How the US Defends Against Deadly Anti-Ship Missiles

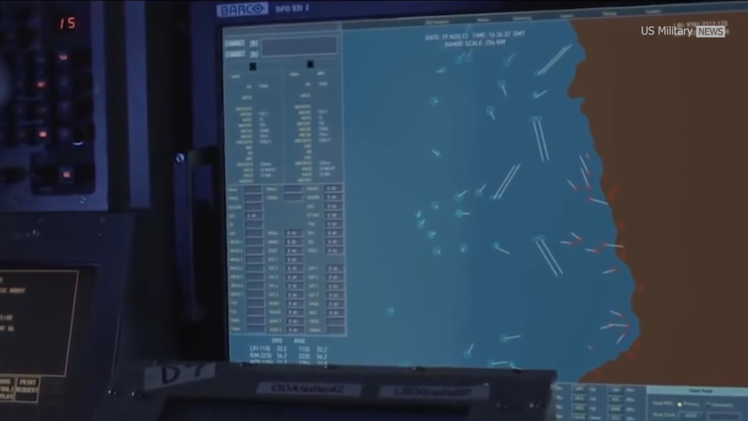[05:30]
and detect control-engaged technology through new iterations
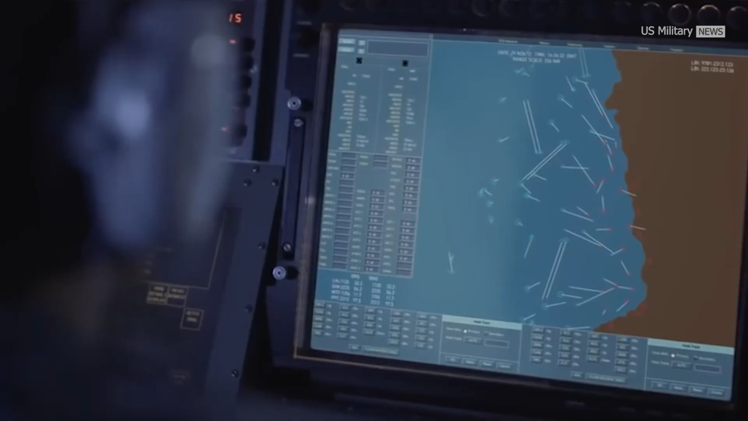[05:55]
The real-time composite network picture provided by
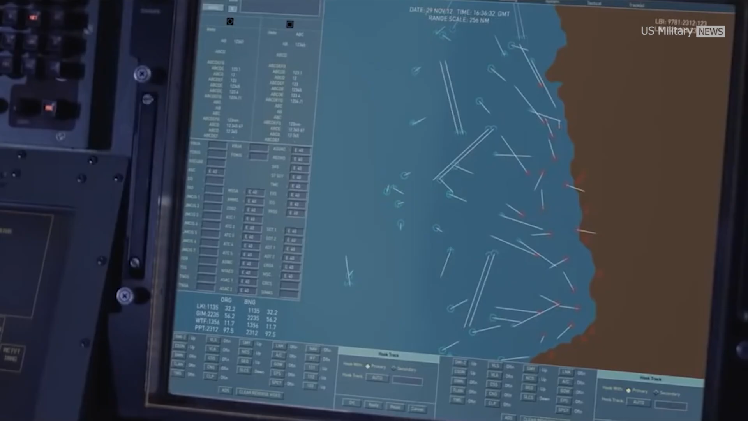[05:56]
CEC is also more resistant to electronic jamming.